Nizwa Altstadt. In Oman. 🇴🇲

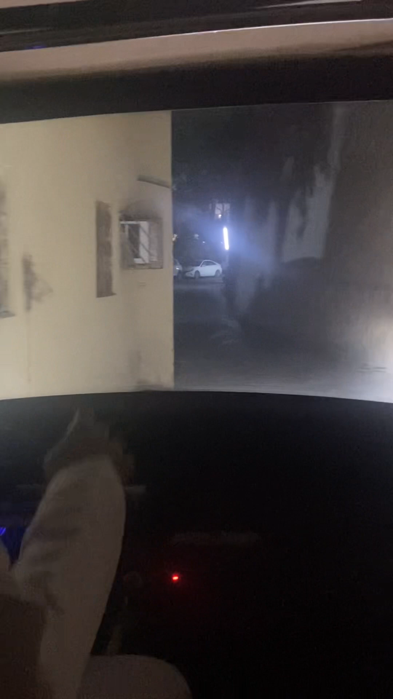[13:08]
Here you see the Al-Aqar Wall. It is, you know, 7 to 8 meters high. And width of it more than 2 meters.